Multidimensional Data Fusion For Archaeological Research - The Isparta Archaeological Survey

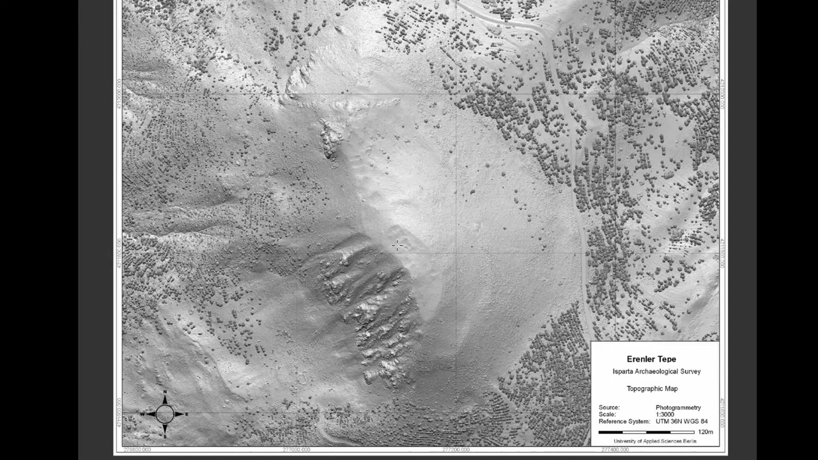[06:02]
But nonetheless, in this case, it's 8,000 images, 36 megapixels, average accuracy of 5 centimeters, 2.2 billion points, and I think this is a good base for further analysis of different features and as a comparison, or I guess ground truth data to other topographic datasets.
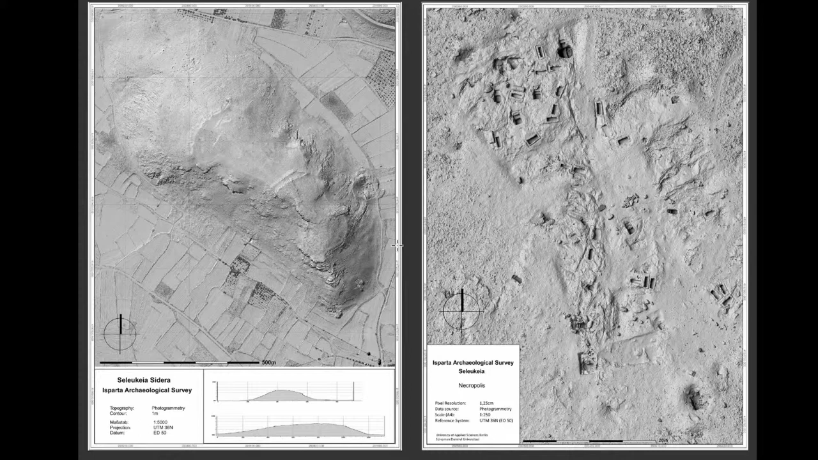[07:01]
We have a third type of site. This is like a mix between the two. We have, in the valley, a natural hill on which the settlement is, but this one is one of those typical ones that have been built by later periods, built over the earlier period, so it's also kind of difficult there to see where the Bronze Age parts are. Here, this is actually a fairly big data set, just to get into the technical stuff a little bit.
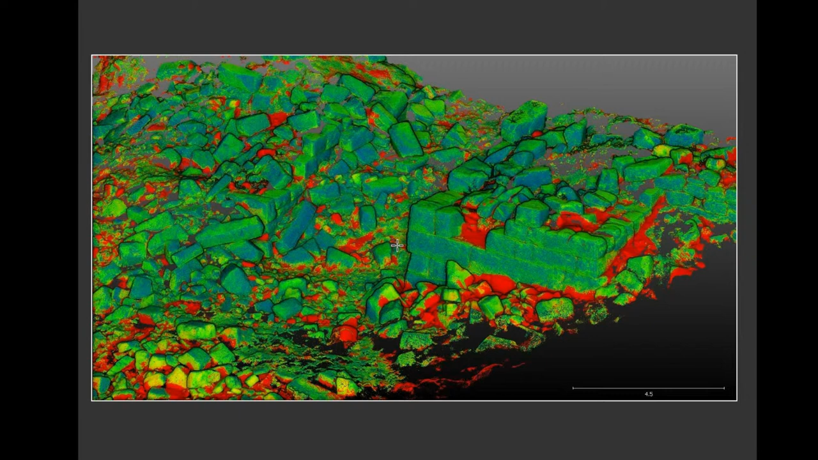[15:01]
and based on this deviation value, we can then segment those parts from the photogrammetry and fill the laser scan, and so we have a data combination between the two, just to really get all those little cracks and things like that filled up.
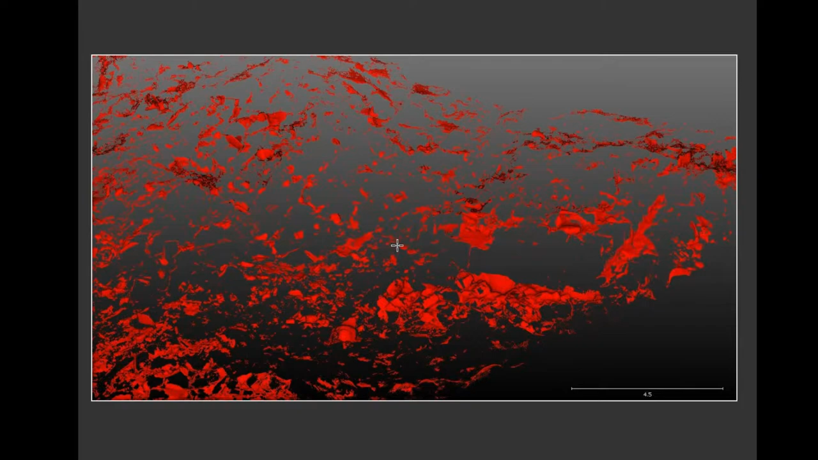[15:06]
Yeah, this is the extraction, and so after, of course, having the two data sets in one correlated system,
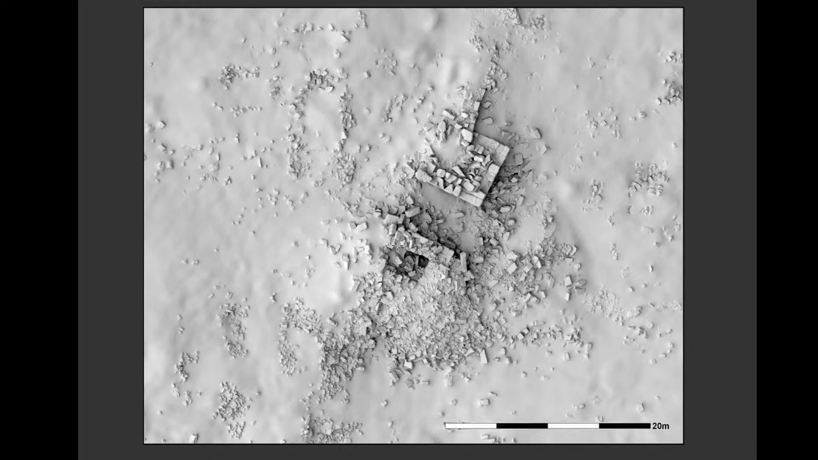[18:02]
and we only have our topographic, or our architectural features, and one step further is then just having this in a combined environment,